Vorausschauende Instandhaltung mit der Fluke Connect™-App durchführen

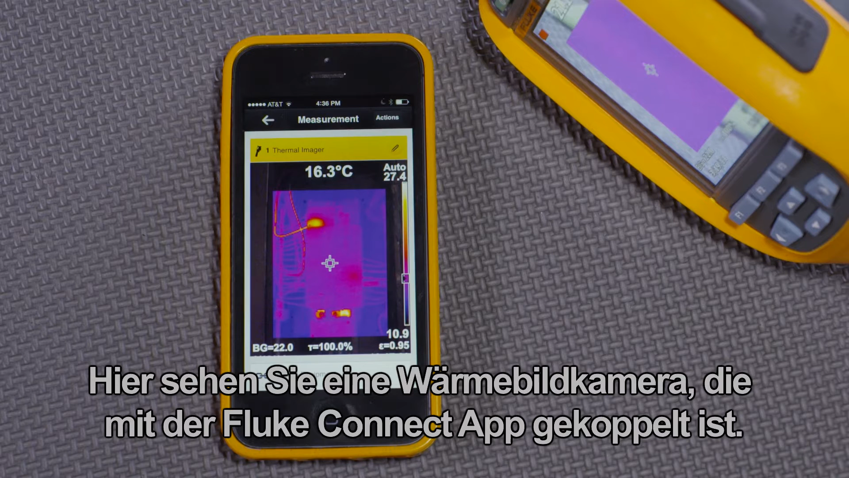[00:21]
On screen: spot 16.3°C
I've taken several images and saved them.
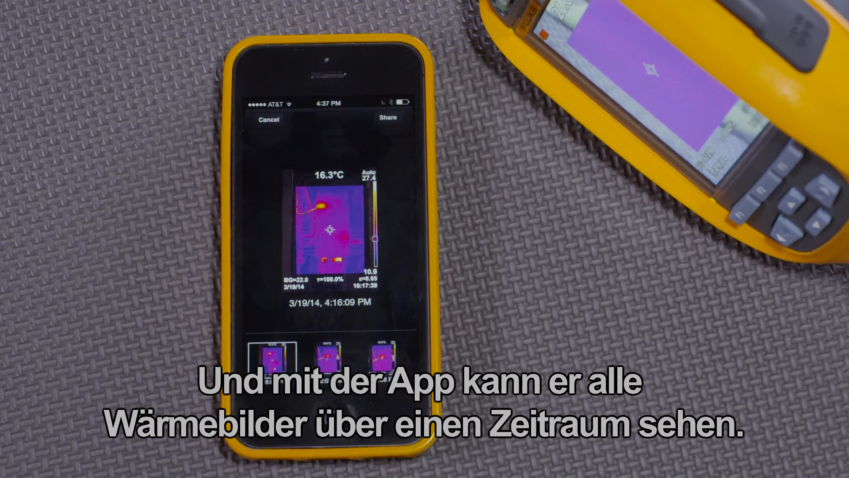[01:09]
On screen: spot 16.3°C
Here is the latest thermal image, quite hot.